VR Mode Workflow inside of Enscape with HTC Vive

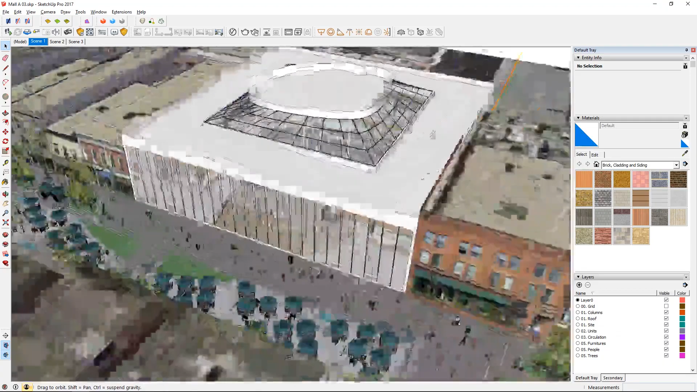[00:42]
So here is that model and you can see that it has some adjacent site features and there's some units within this volume that I have been creating.